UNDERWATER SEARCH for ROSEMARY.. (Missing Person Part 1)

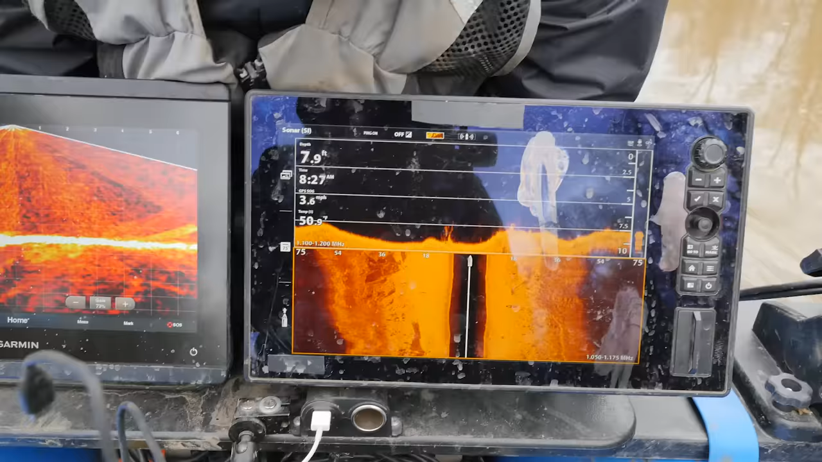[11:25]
On screen: depth 7.9 ft, speed 3.6 mph
And that right there blows my prediction.
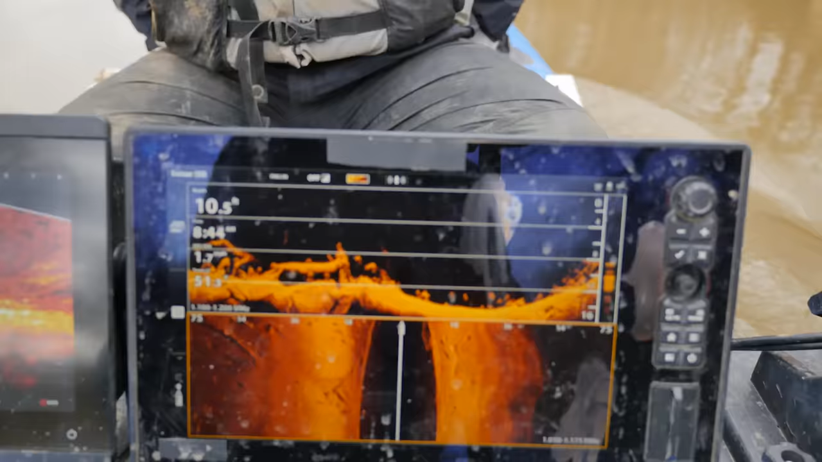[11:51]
To help explain sonar, if you guys have not been here before, this is down imaging. So this is shooting from the top of the boat down.
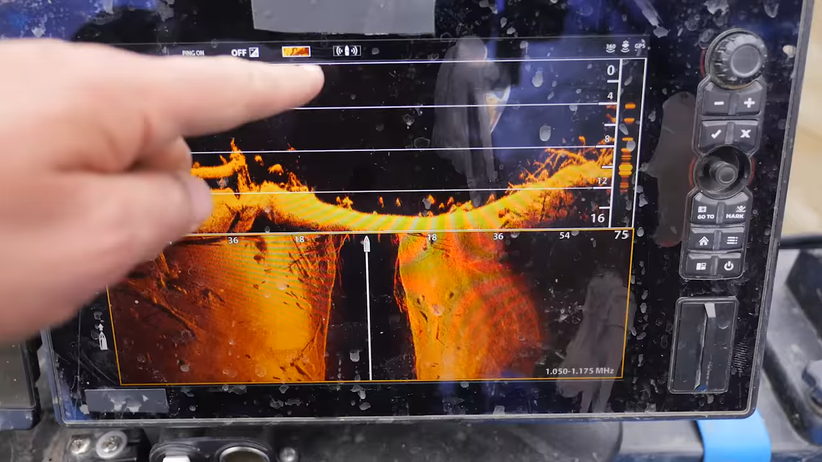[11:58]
So anything black is the water. So you'll see that, you know, we have like a 4, 8, 12.
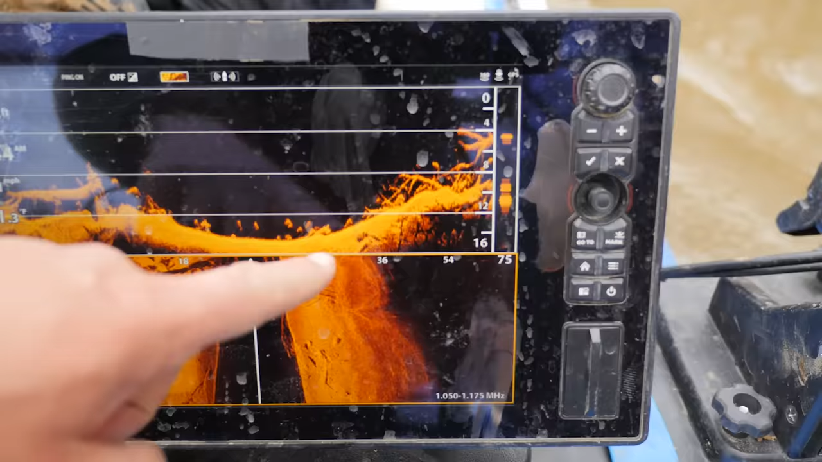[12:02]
And so, you know, right now we're 4 feet deep is hitting like the top of this branch right here on this tree that's coming up.
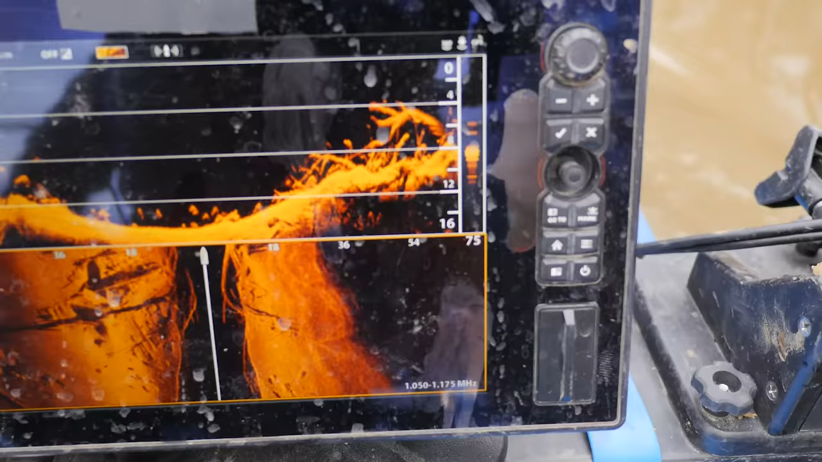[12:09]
So this one is a pictures in time shooting downward.
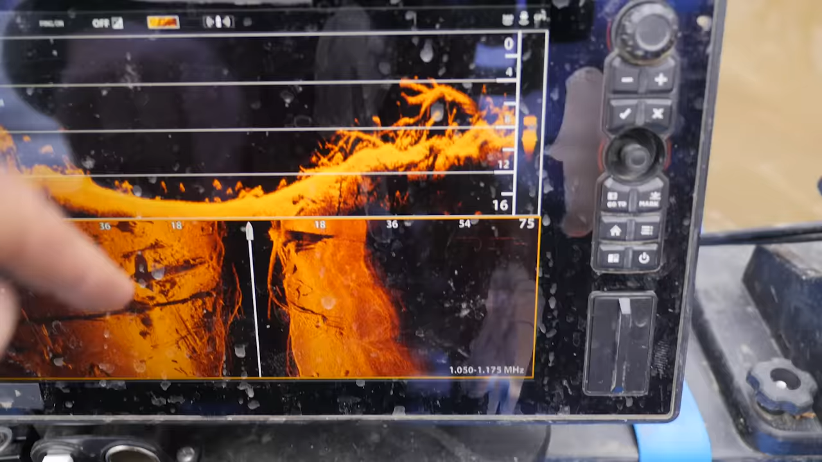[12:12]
This is a picture in time shooting left and shooting right.
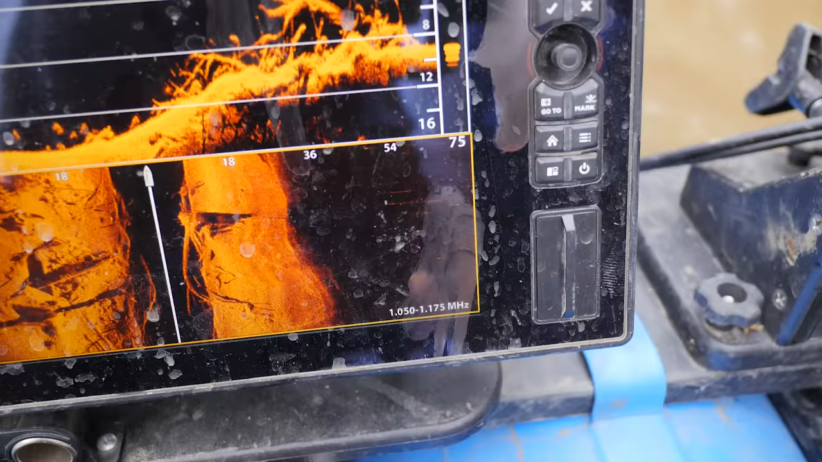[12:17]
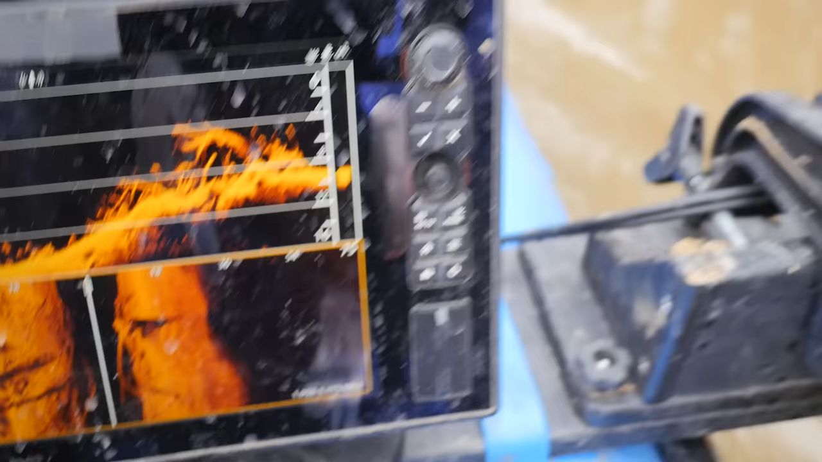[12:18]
So we're shooting 75 feet to the right, which is shooting over the bank, and then 75 feet to the left.
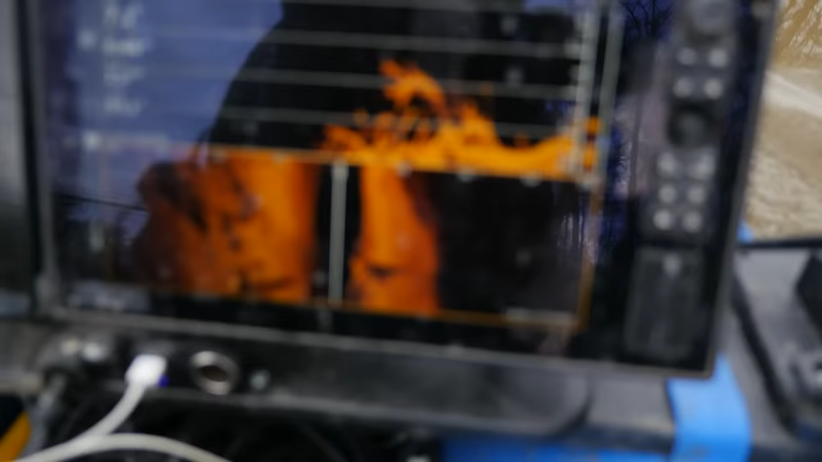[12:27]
Now we're heading back up and we want to take a different route coming back up so we can grab a different view than we had before, just in case we miss anything.
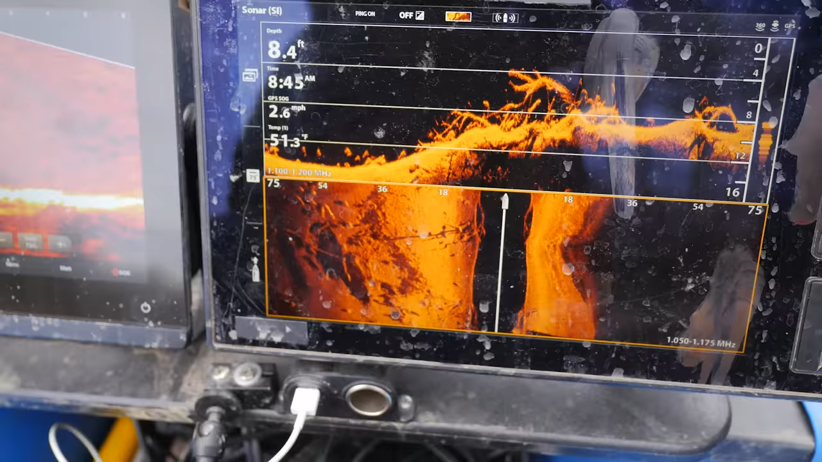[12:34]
On screen: depth 8.4 ft, speed 2.6 mph
So this one side imaging from the boat here,
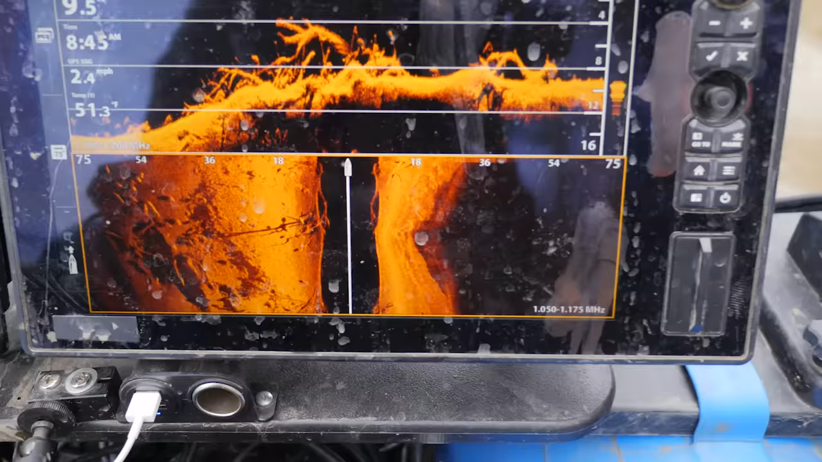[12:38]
On screen: speed 2.4 mph
anything black is water column, and then you hit the bottom of the river and then you're casting right and you're casting left.
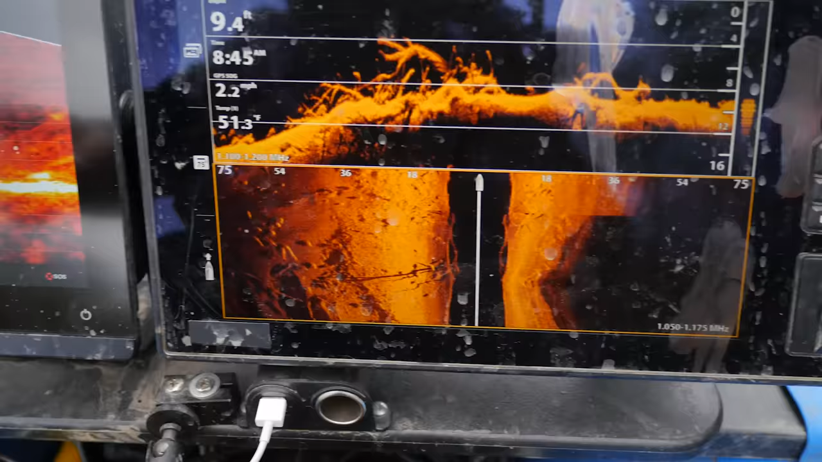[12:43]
On screen: depth 9.4 ft, water 51.3°F, speed 2.2 mph
Now this one is live scope, so you can actually see fish they'll be swimming by underwater. You see one, there's a fish swimming in there.
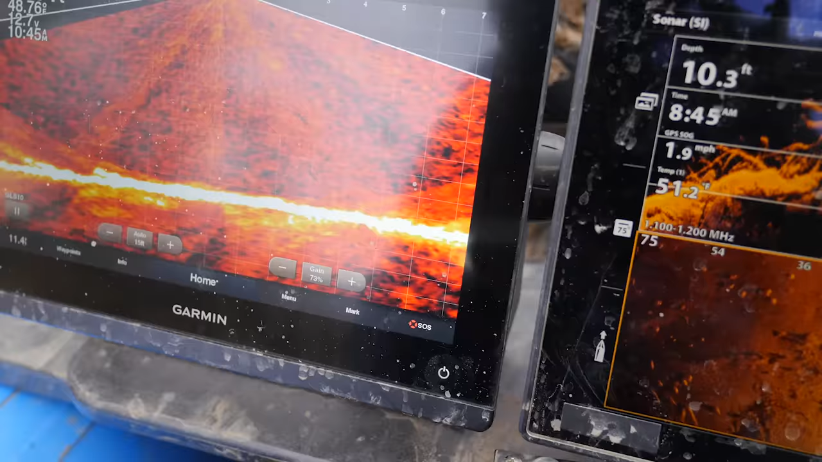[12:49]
On screen: depth 10.3 ft, speed 1.9 mph
Anyway, so this is in real time, so like you're watching, TV, in live, in real time.
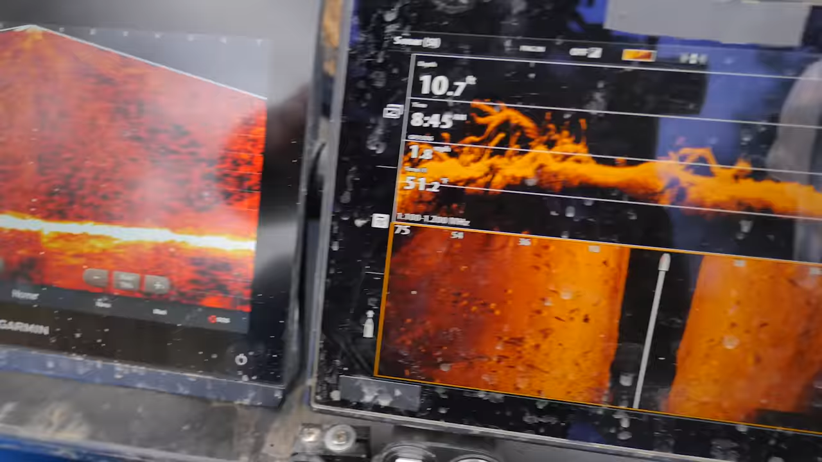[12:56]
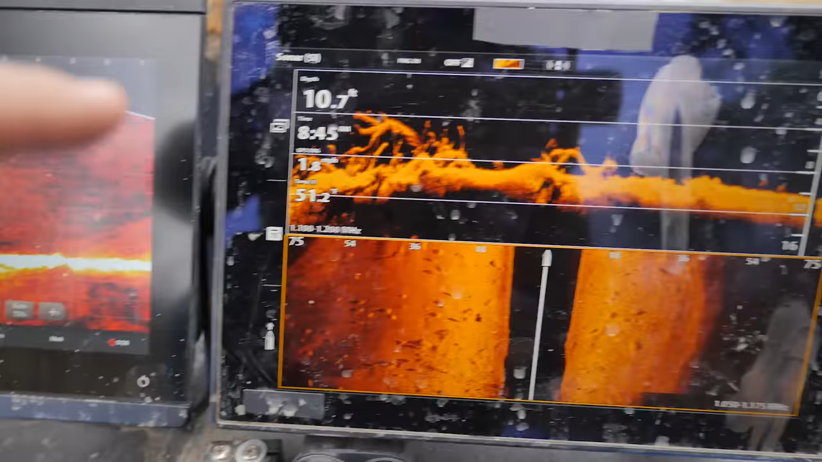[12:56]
So, picture in time, real time.
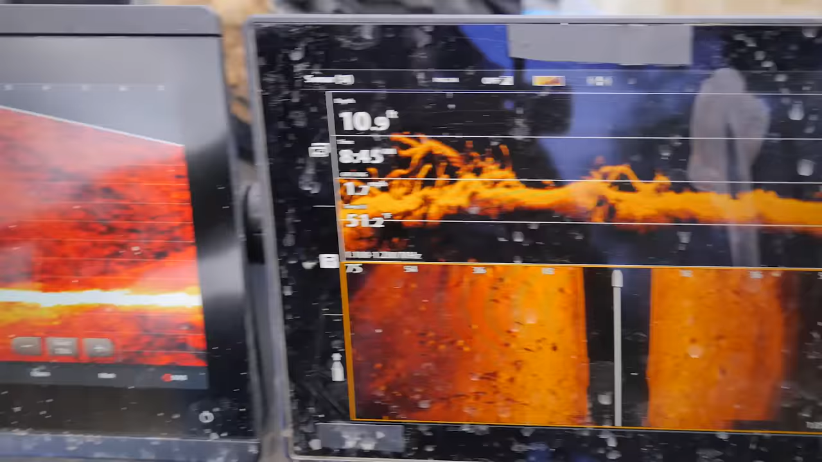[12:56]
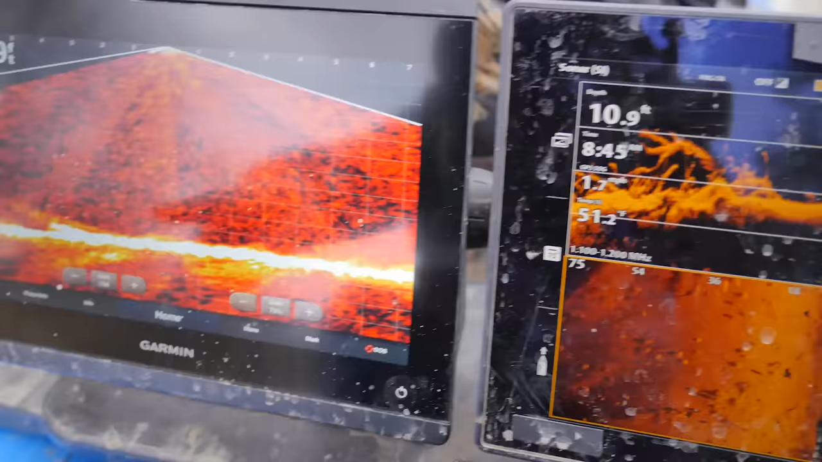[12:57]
On screen: depth 10.9 ft
So far, a lot of tree branches, and possibly what I think are alligators.
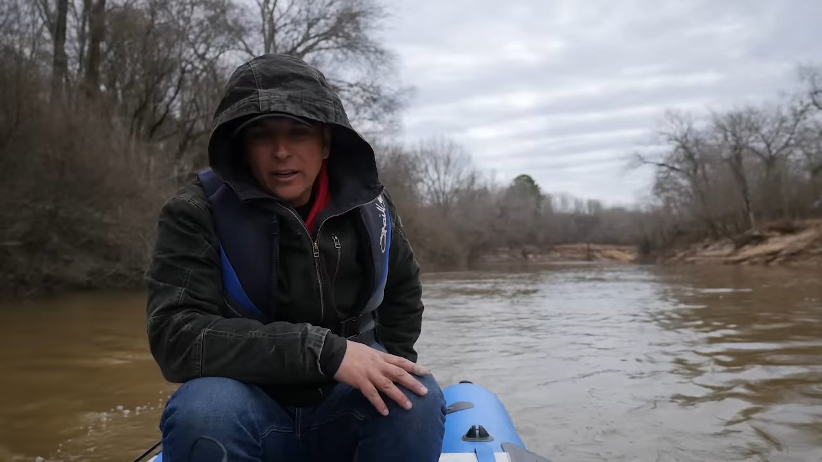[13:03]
That's fun.
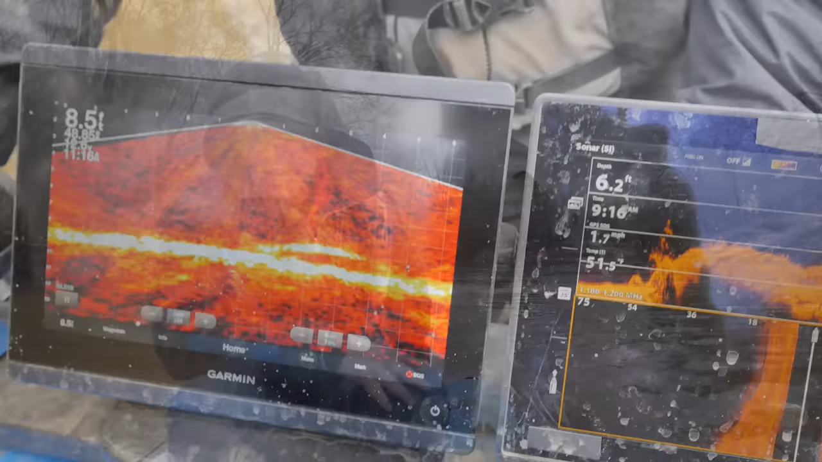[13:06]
Right there. Right there. See that? Don't throw me a magnet just for kicks.